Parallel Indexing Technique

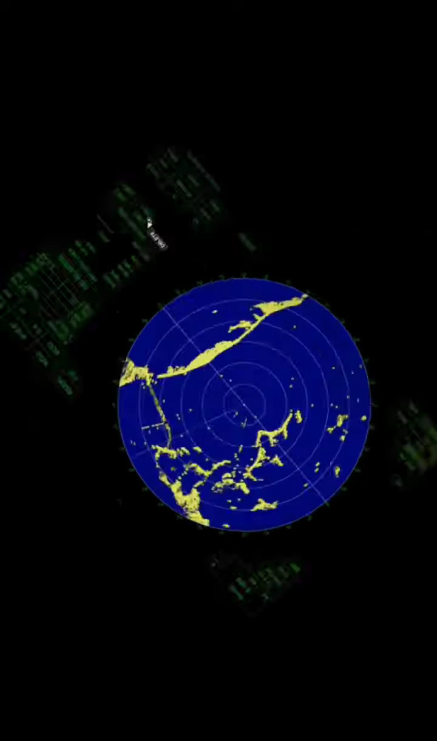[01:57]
After we set the line and we are in the open sea, we can delete it. The last line we set will be the first one to be deleted. Click the delete button and the line 2 will be deleted. And click again the delete button and the line 1 will be deleted also. Lastly, click exit edit line. Then after that,
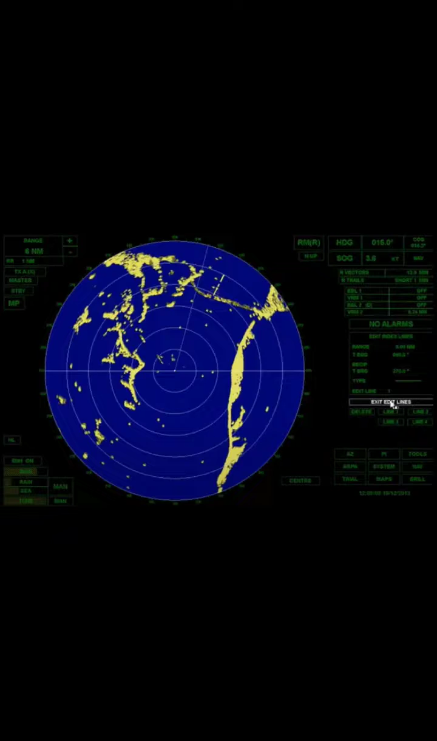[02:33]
click enhance off and then click ring off and go back again to the standby mode. So that's all about the parallel indexing technique. Again, this is midshipman Von Kenneth D.